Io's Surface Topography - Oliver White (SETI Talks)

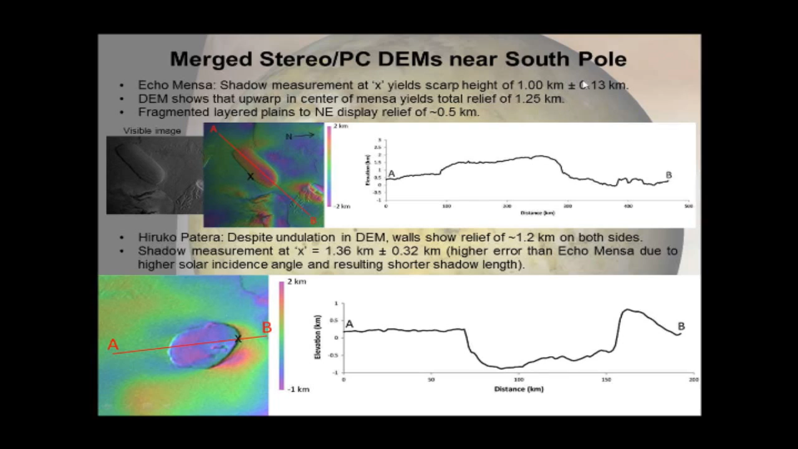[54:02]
So comparable to the DEM and certainly within the, uh, error bars of the, uh, shadow measurement. Um, it should be noted that the, the error here, 0.32 kilometers on the shadow is higher than that of, uh, ECHOMENSA because the, uh, solar incidence angle is higher here and therefore your shadow extends across a shorter distance.